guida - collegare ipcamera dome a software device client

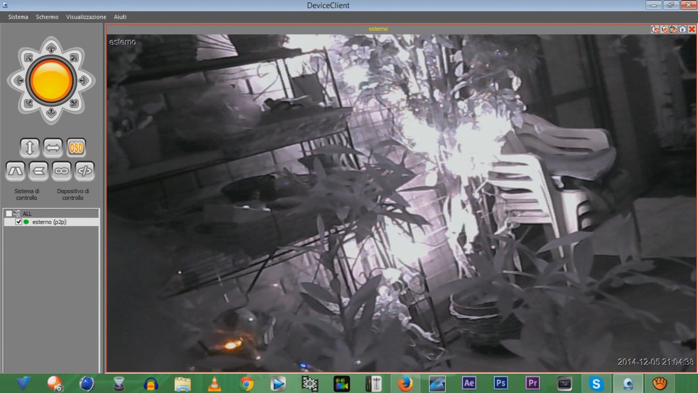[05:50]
siamo con gli infrarossi accesi Vediamo se riusciamo a disabilitarli Possiamo anche disattivare gli infrarossi Quindi Ok ora li ho disattivati Non so se si può notare Ora dovrebbe arrivare l'immagine in diretta Di infrarossi disattivati No così li abbiamo attivati Ho sbagliato Allora erano già disattivati Ma adesso sono abilitati Spegniamoli